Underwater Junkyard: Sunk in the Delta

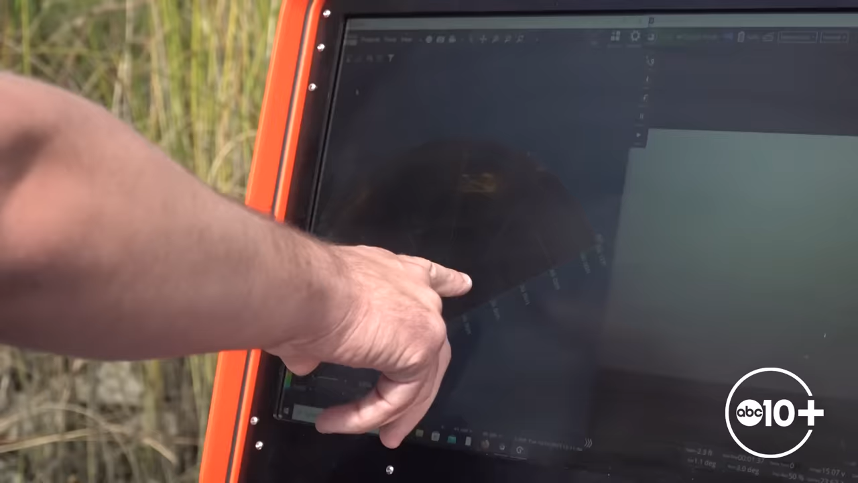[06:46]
As you can see, it's 40 feet away.
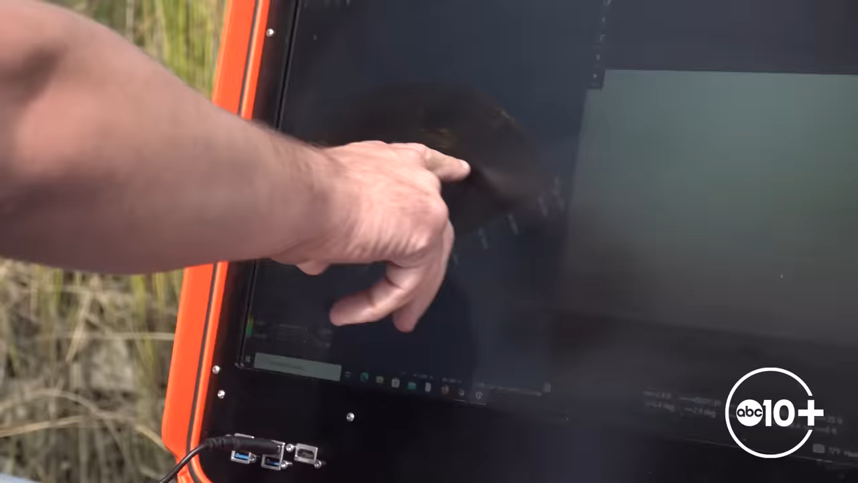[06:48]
Then, a high-definition camera showing these images.